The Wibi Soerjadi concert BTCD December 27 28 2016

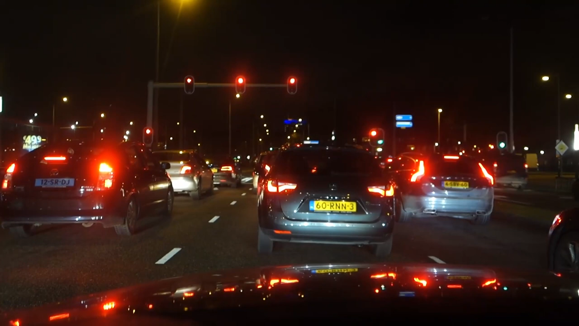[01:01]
okay driving in Amsterdam almost at the concertgebouw for the concert
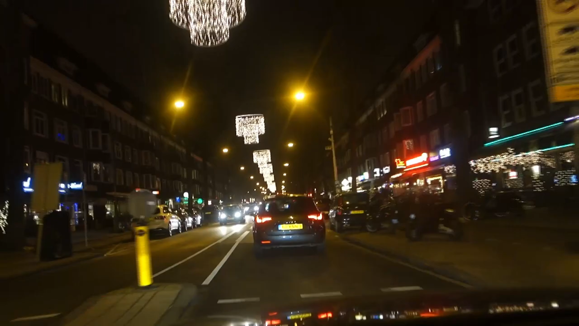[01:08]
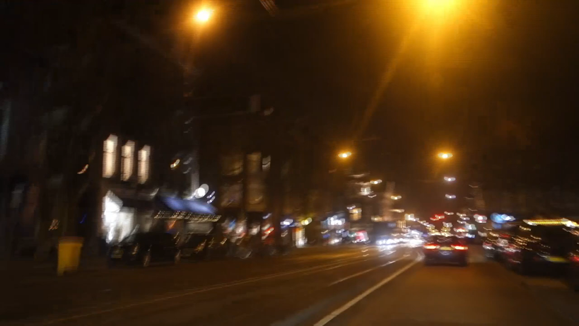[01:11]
okay almost there you can already see the concertgebouw so now we have to find parking and in Amsterdam that's a challenge